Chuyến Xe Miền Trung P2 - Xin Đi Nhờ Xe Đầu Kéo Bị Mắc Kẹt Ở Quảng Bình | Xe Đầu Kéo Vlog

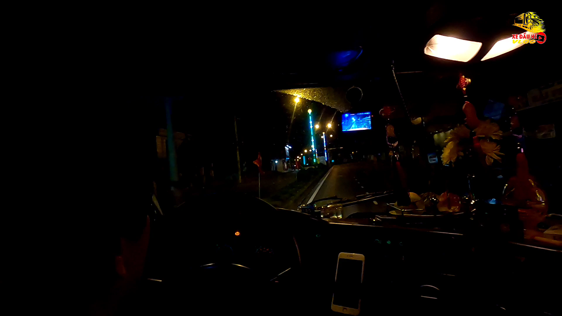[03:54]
à à ừ ừ Ừ thế là tình hình mình lên được xe rồi nhưng mà đang ngoài phía Quảng Bình đang bị kẹt
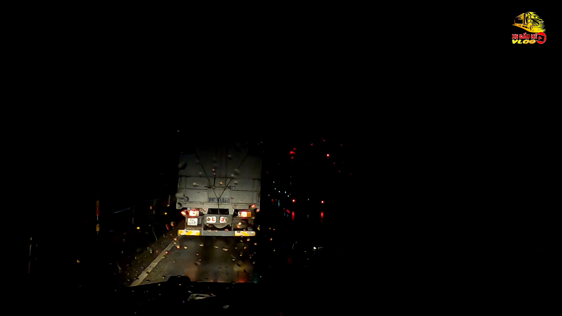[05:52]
giờ đang hiện tại biết làm sao không phải kẹt xem giờ đang dừng lại rất là đông đây cấm này thật chết dở luôn các bạn ạ vừa điện thoại cho anh em thì nghe thông tin kẹt ở ba đồn 12 tiếng thì đã ra được đến ròn đang nhúc nhích rồi mà bây giờ ở đây là cấm này thật là chết luôn chết dở luôn thì cái này mình cũng làm cái video ngắn để cập nhập tình hình rồi sau đó là sáng mai mình sẽ làm video tiếp để cập nhập tiếp